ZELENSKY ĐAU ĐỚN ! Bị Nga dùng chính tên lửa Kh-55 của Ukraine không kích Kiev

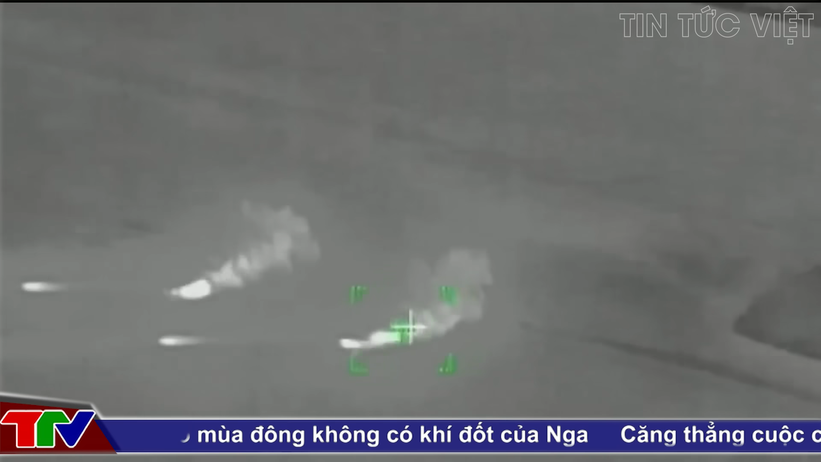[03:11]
đạn chùm M483A1 của Mỹ sản xuất tại Thổ Nhĩ Kỳ tái xuất trên chiến trường Ukraine, khiến truyền thông Nga phẫn nộ. Quân đội Ukraine tư bỏ chiến thuật phương Tây.